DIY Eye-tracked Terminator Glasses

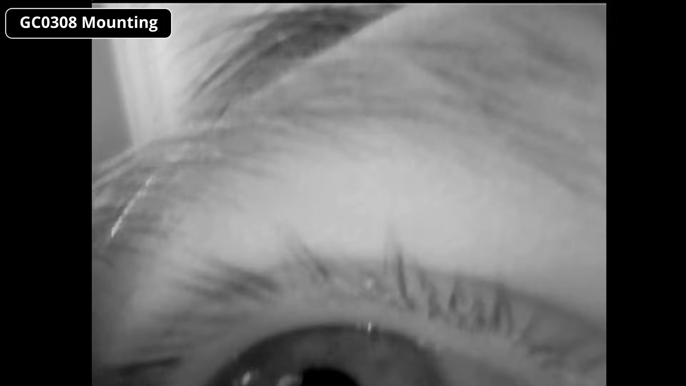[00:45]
When you test the camera, you want to make sure that the pupil is as close to the center of the image as possible, with the camera slightly below your eye on the glasses.